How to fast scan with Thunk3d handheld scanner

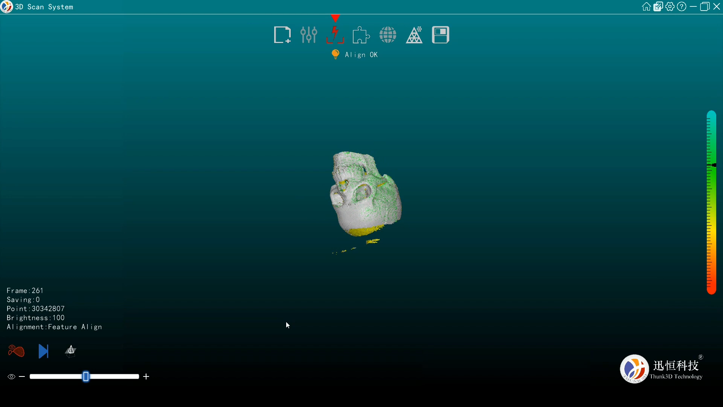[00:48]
If moving scanner too fast, software will remind tracking lost.
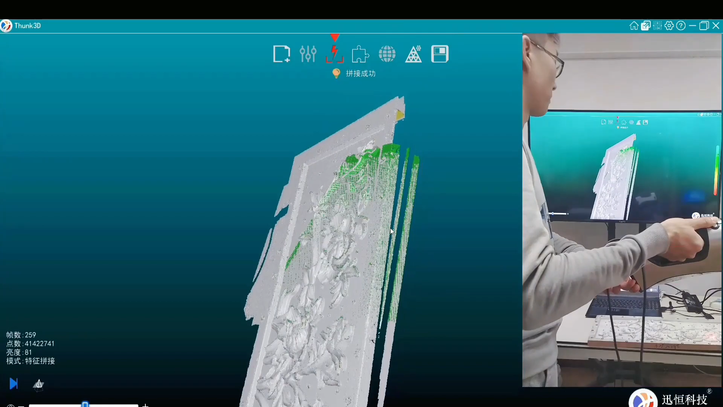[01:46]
The same procedure with mark align and hybrid align.
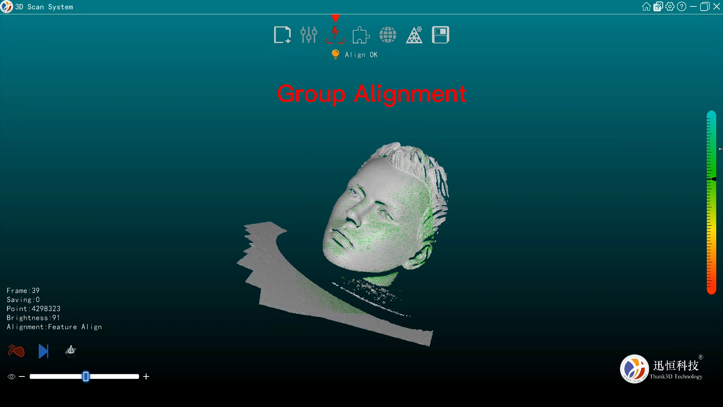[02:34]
Remember to delete the unnecessary areas.
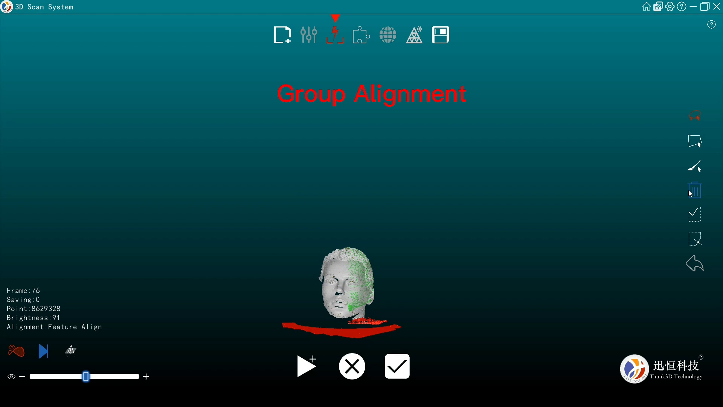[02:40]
Then create a new group. As we can see, it's named group 2 as default.
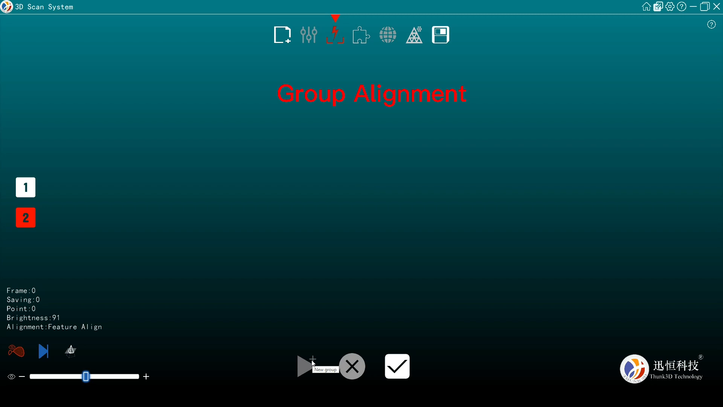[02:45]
Repose the target.
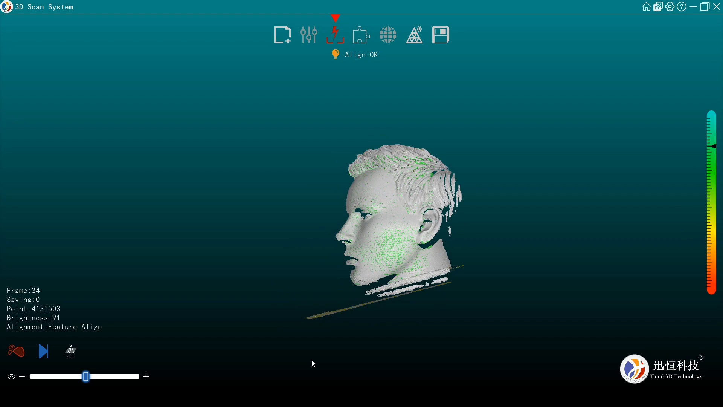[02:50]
Remain some public features with the origin position. Complete the second scan process.
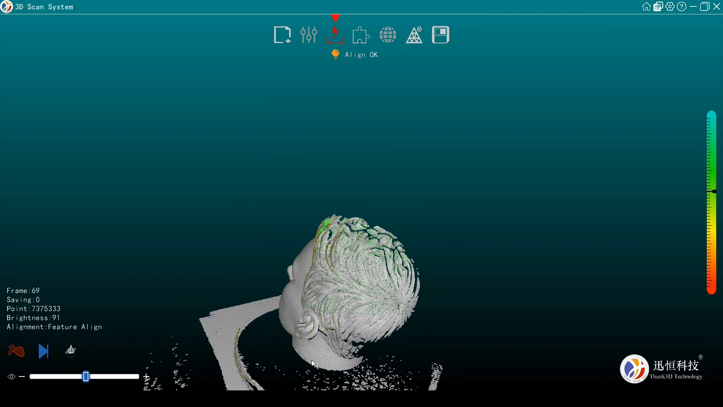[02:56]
If another group is necessary, repose the target and complete the third scan, then the fourth, then fifth, until we get the full and whole surface of the target.
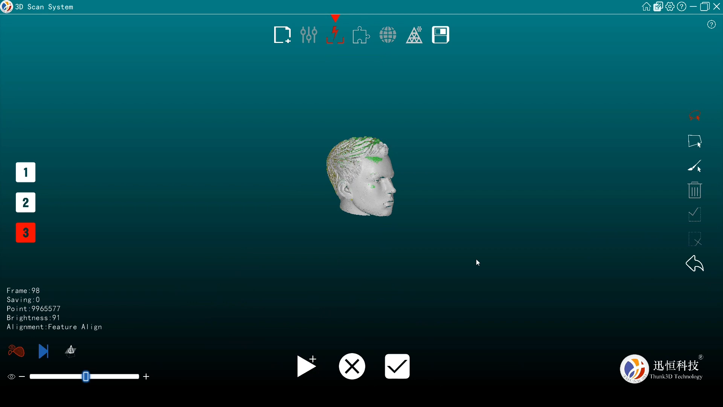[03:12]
When the scan is done, tick to forward. The system will execute feature alignment automatically based on each group's geometry.
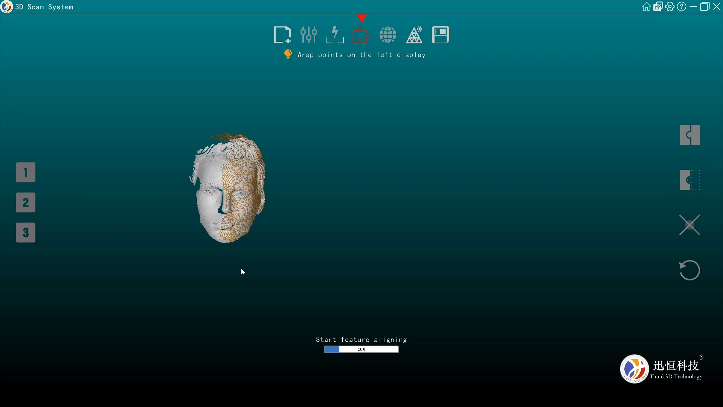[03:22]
Please zoom in the model by scrolling middle mouse button.
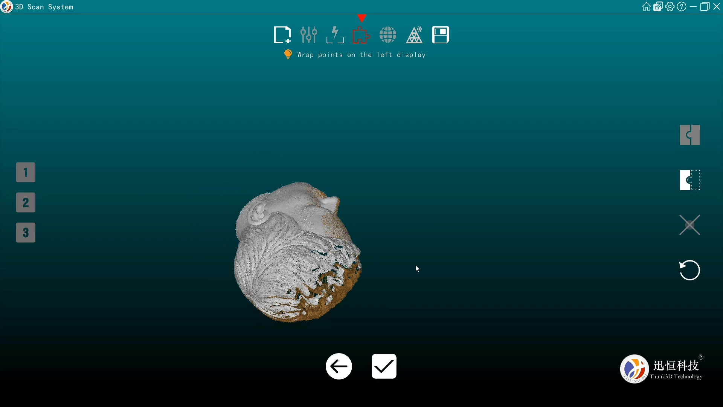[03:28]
We find the model consists of many points.
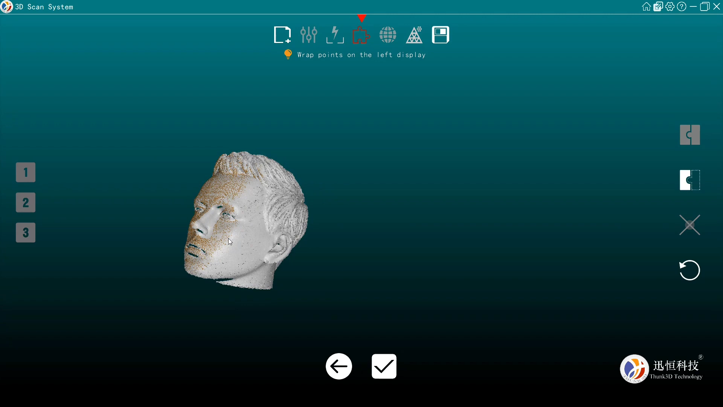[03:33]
The denser the points are, the more detailed the model is.
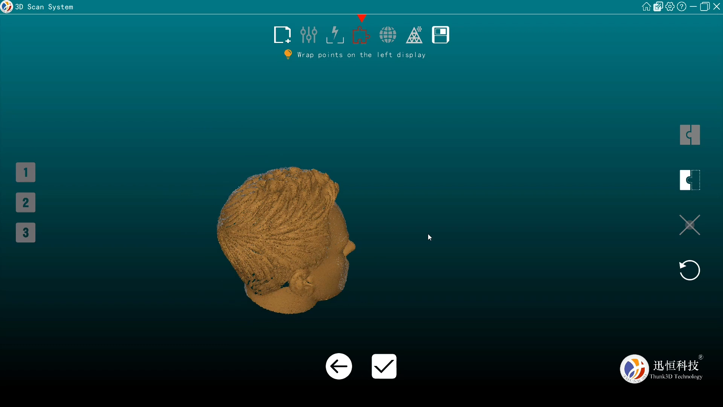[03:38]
As it displays, the white part indicates the scanned area while the yellow part is unscanned.
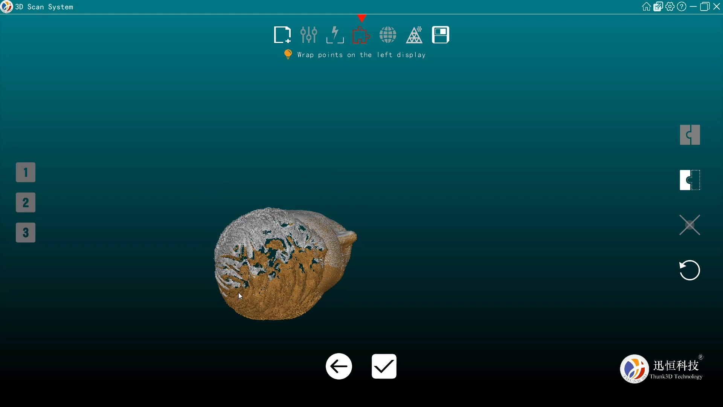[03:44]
Do you think it is watertight?
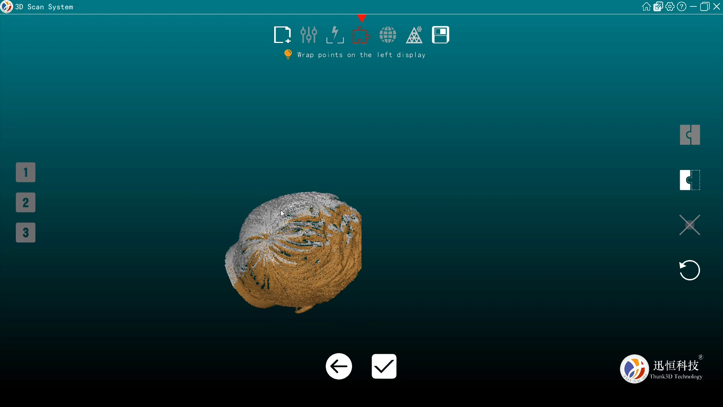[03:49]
Once you find the point cloud model, it's with some missing area.
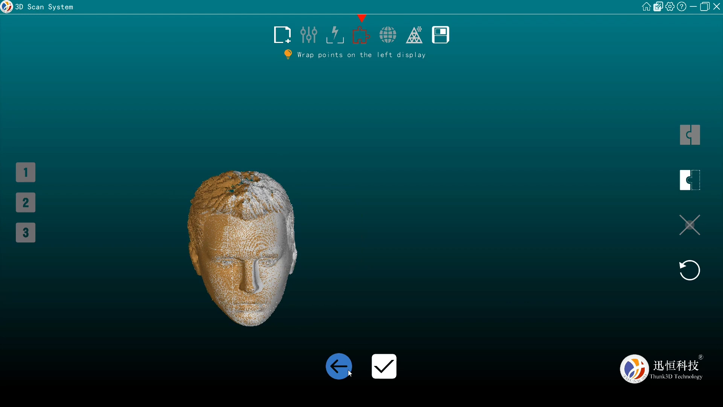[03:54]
We could roll back to create new group.
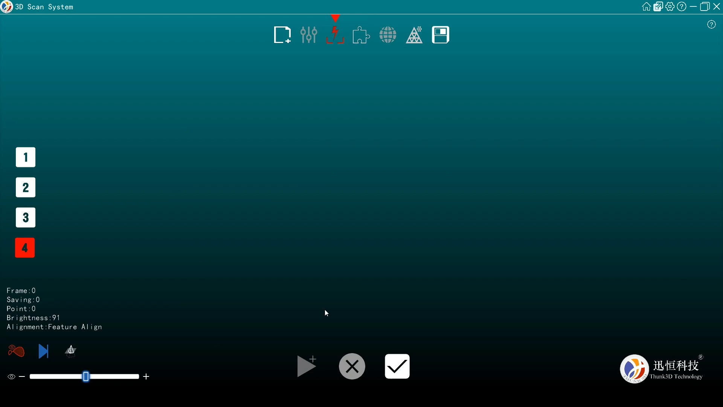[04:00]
Repeat the group register procedure until it is covered.
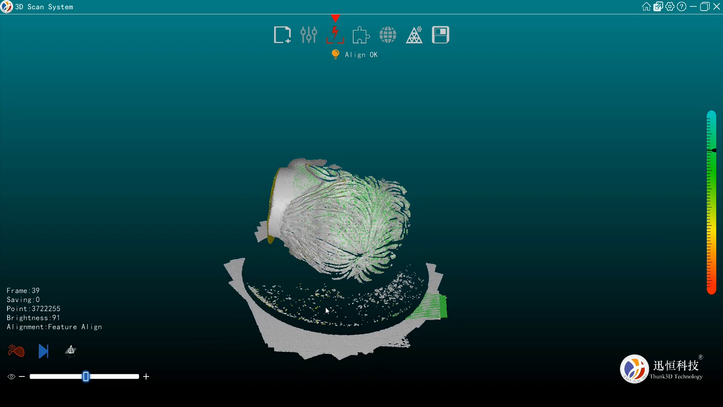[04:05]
The system will execute feature alignment automatically based on each group's geometry.
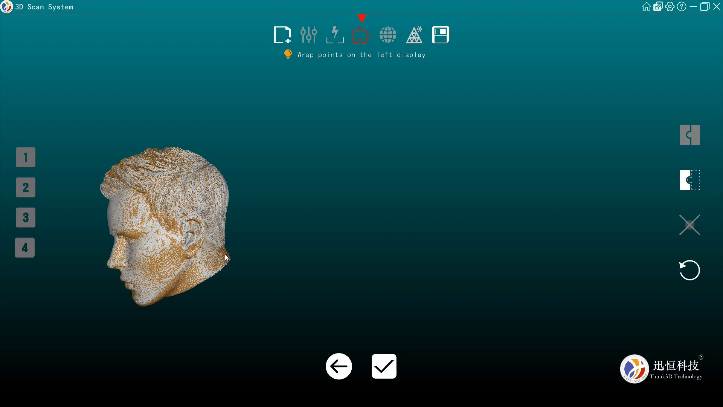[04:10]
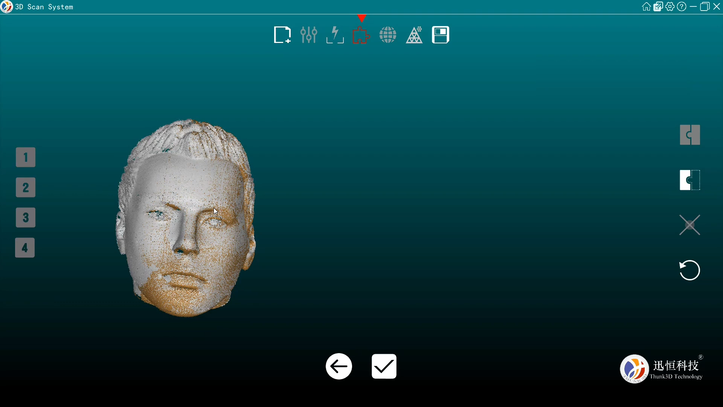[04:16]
If it failed, we need to do group register manually. Usually the group 1 is fixed.
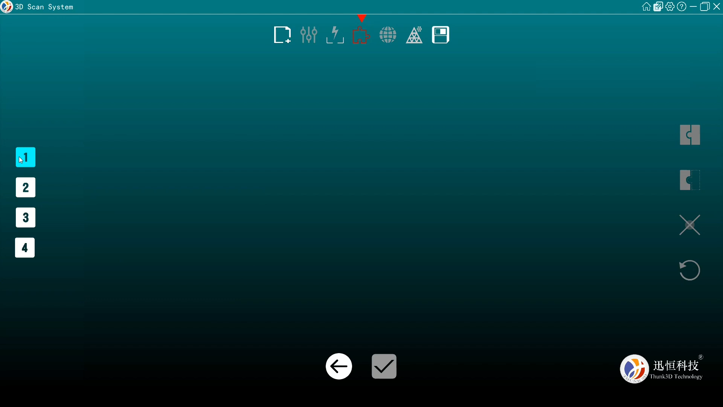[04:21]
We could select group 2 or 3 or 4 to merge it into group 1.
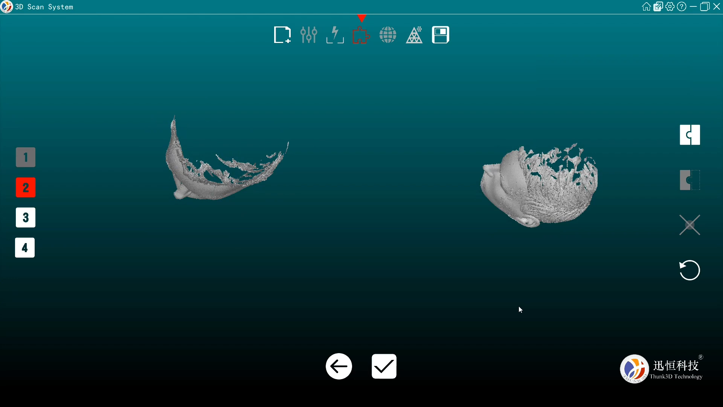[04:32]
The selected group shall have enough public relationship with group 1. Then we could easily find the same part and mark it. Assisting the software to do feature alignment more accurately.
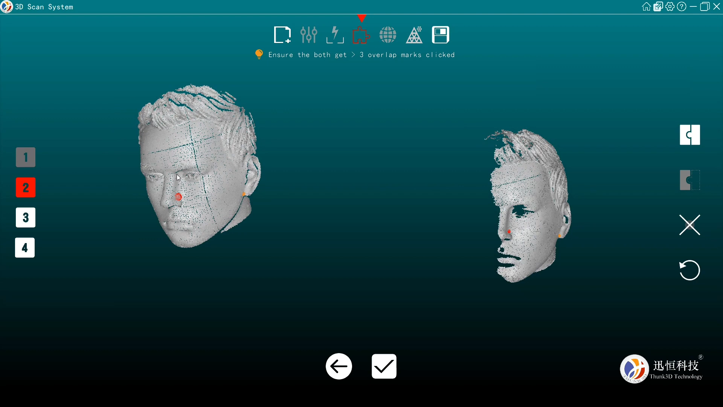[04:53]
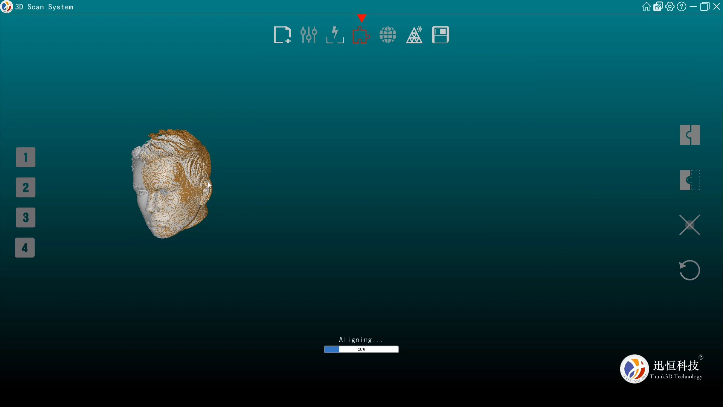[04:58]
After group 1 and group 2 are merged together,
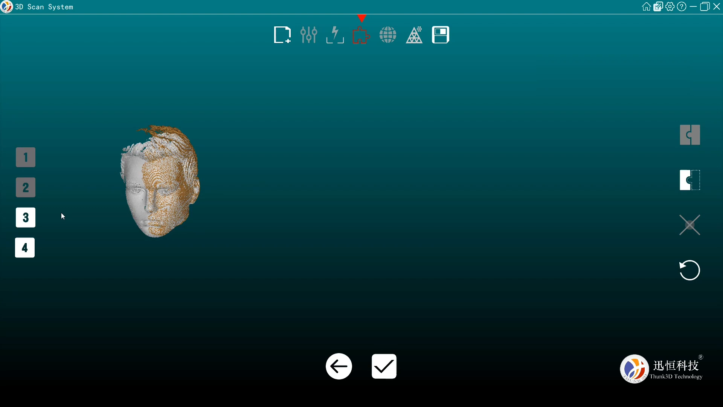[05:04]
it means group 3 or group 4 could be aligned easier. Until, until all groups are merged, that can we take to finish this step.
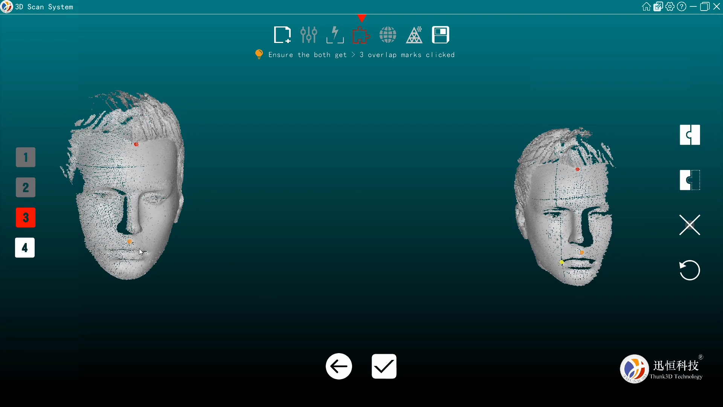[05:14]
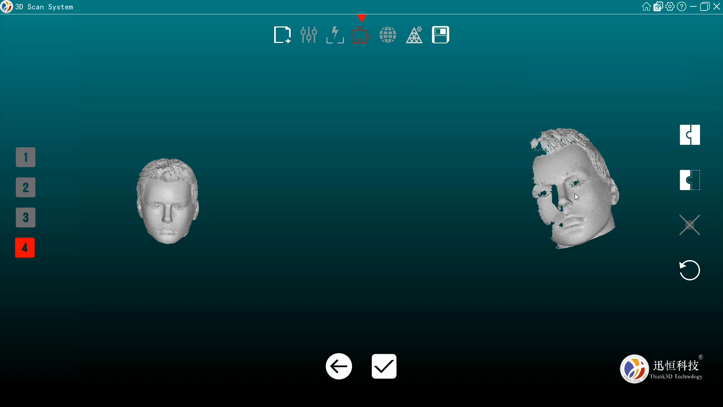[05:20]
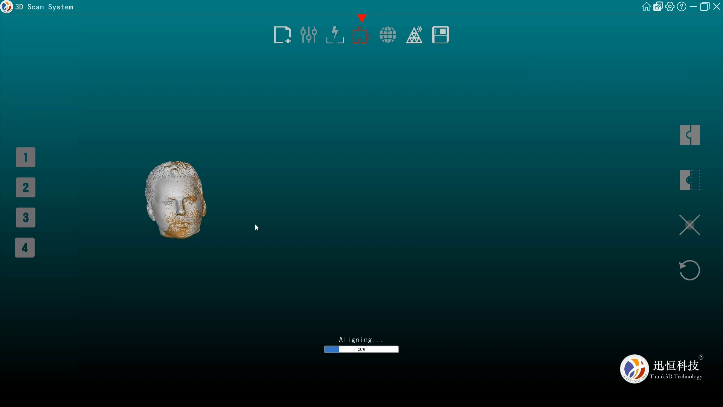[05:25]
When it is ok, we are going to mesh it.
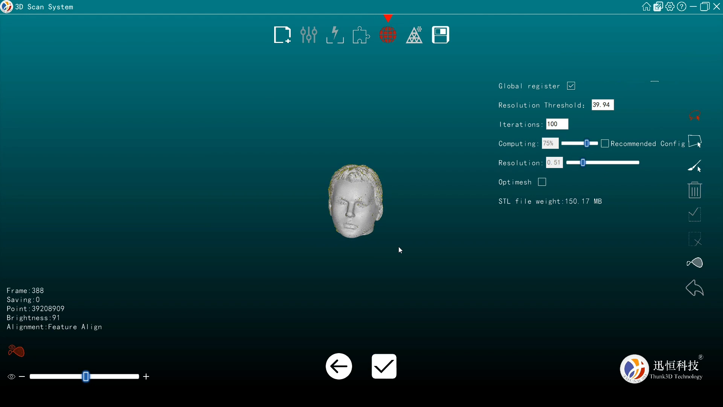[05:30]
Here please pay attention to the mouse hotkey. Scroll up and down to zoom in and out.
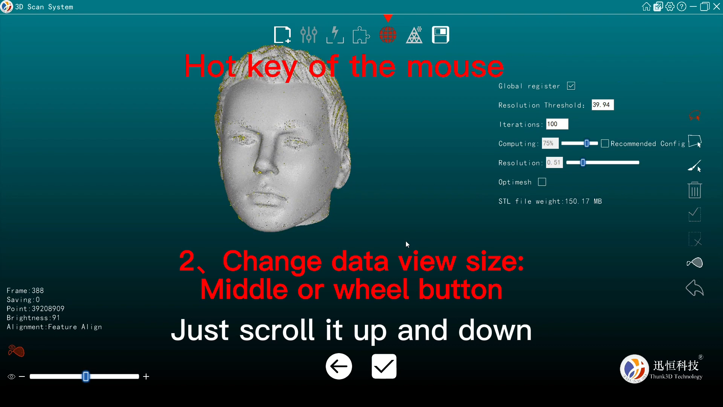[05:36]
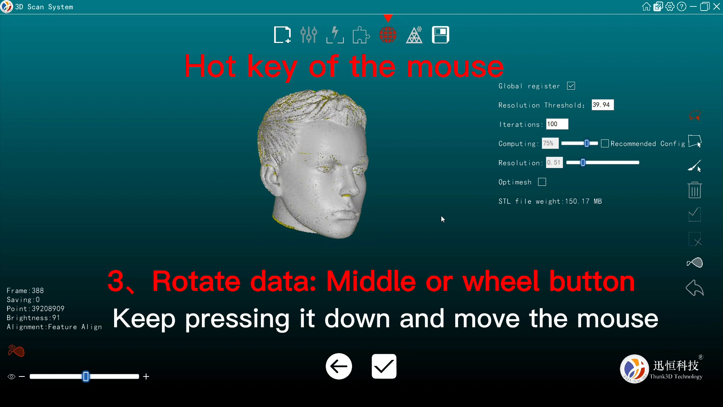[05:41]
Press and hold scroll wheel to rotate the model.
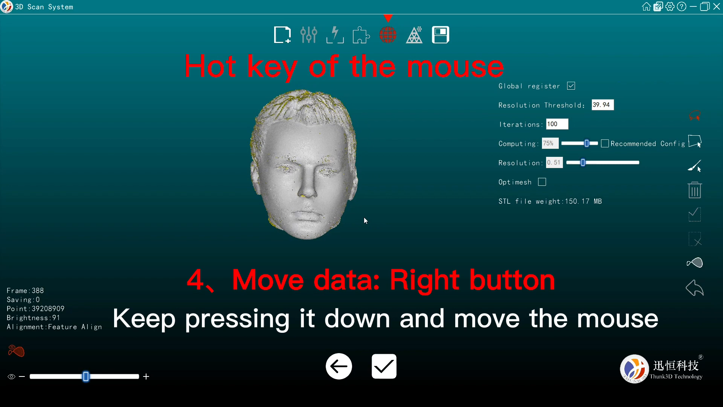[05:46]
Press and hold right mouse button to drag and pan. There are 7 paras on the right. Usually, the system had well configured each para according to the points cloud.
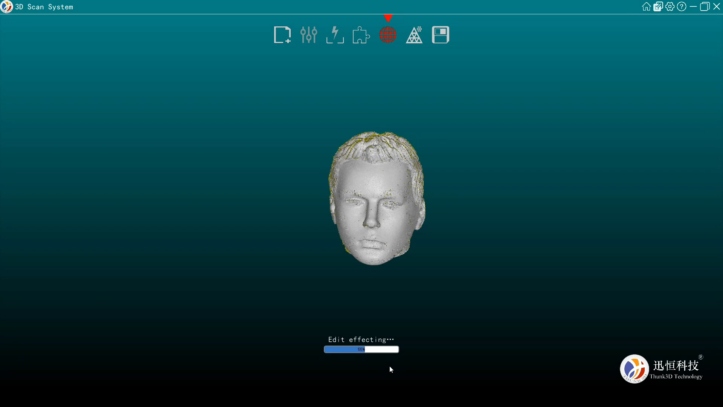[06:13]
Just tick and wait for the outputs. The waiting time could be several minutes or so. The processing time depends on our GPU performance and the number of points. Now the mode has already been meshed.